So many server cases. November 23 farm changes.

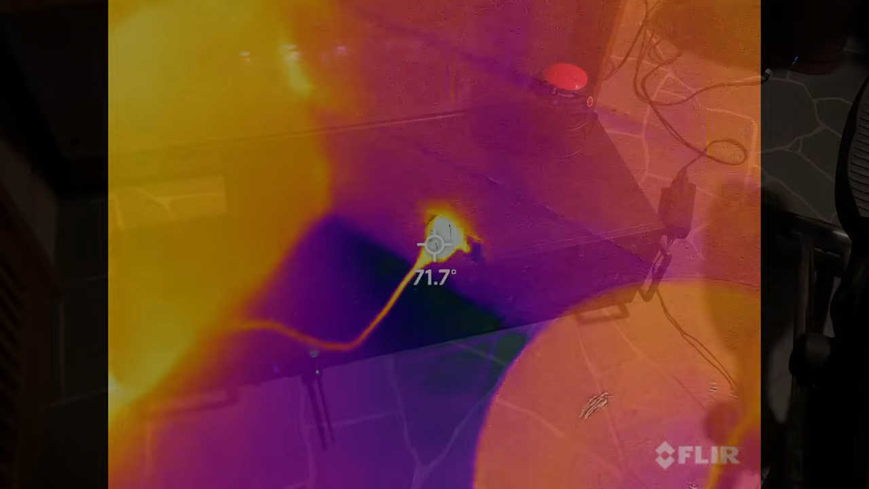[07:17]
So pretty good. Smart plug's at 72 degrees Fahrenheit.
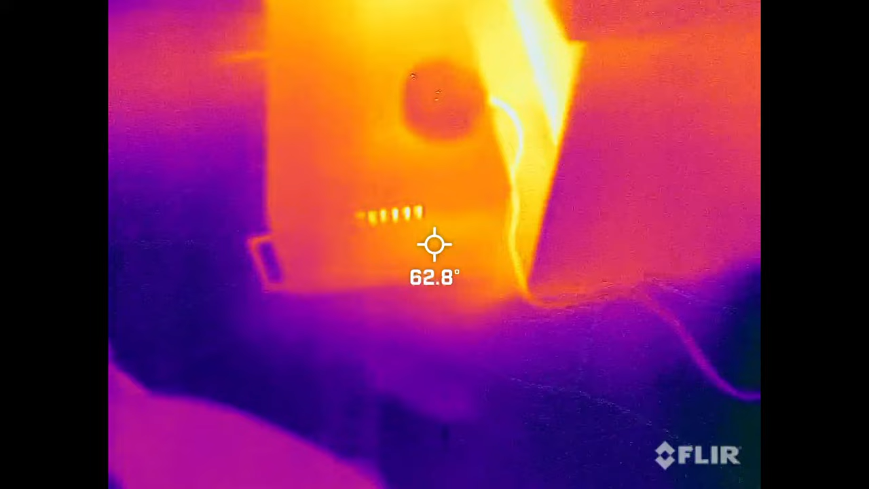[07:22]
Not bad. 75 degree exhaust.
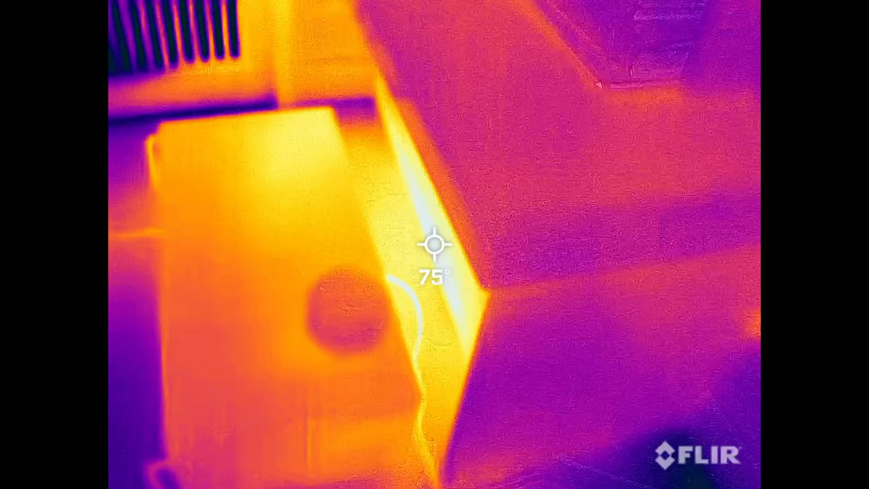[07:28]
And yeah, it's cold down here, 56, 55 on the floor.
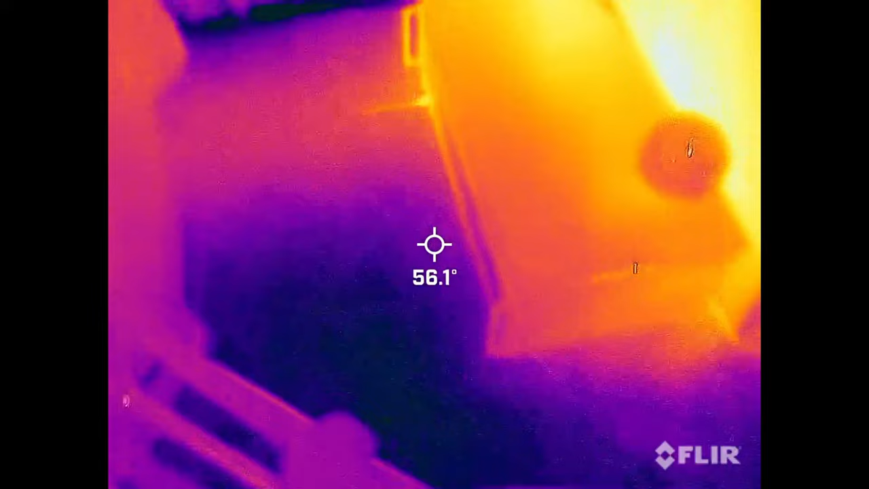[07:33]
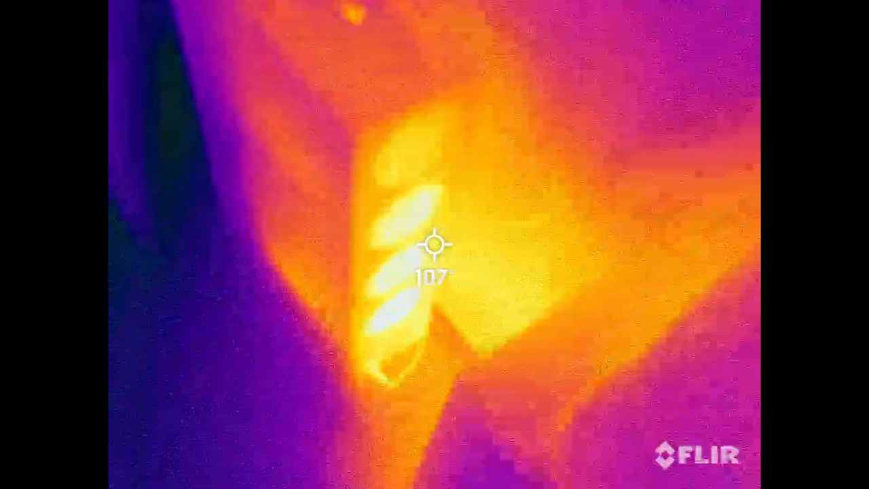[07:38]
And this bad boy, 120 in the output.
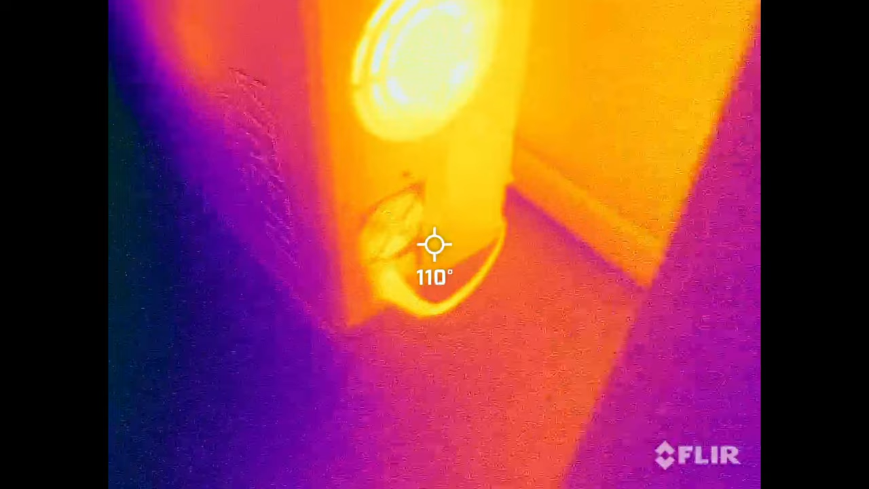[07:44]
PSU is actually a little colder, that's pretty great.
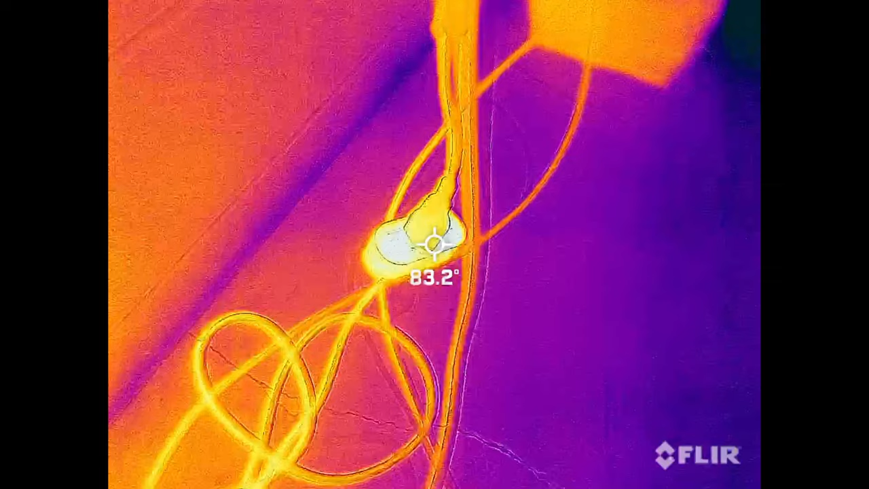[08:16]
-90 degrees on the smart plug. That's the hottest thing I've seen so far.